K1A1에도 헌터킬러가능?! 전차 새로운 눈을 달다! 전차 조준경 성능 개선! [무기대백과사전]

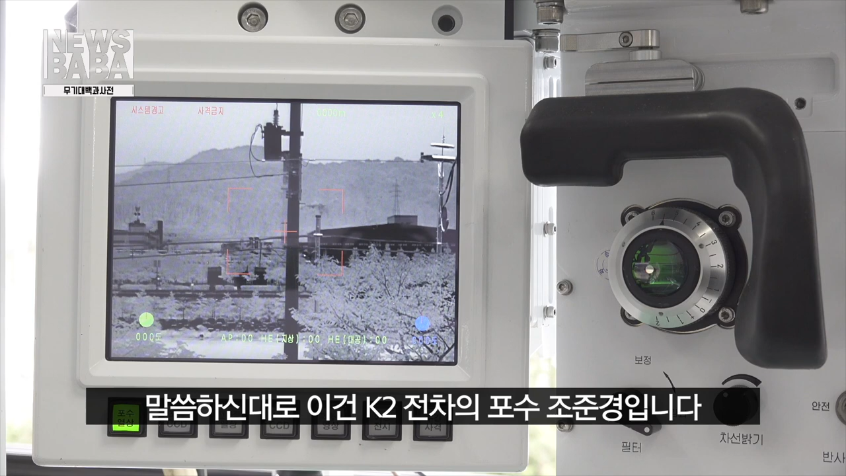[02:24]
대로 이건 K2 전차의 포수 조준경입니다 현재 성능 개선형 모델이고요 여기에 보시는 게 메이저 거리 측정기가 있고 주관광학으로 사람의 육안으로 조준을